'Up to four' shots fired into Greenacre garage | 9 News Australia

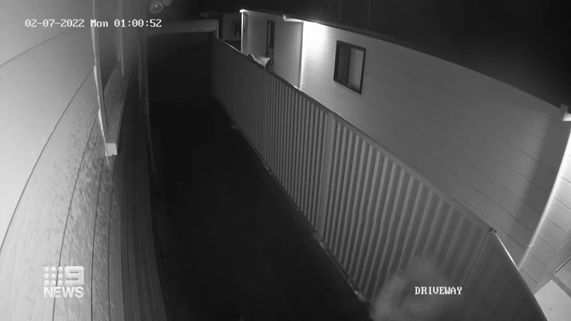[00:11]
Creeping up a driveway on Karua Street in Greenacre just after one this morning, a lone gunman opens fire on a garage roller door. Just a couple of gunshots, that's all.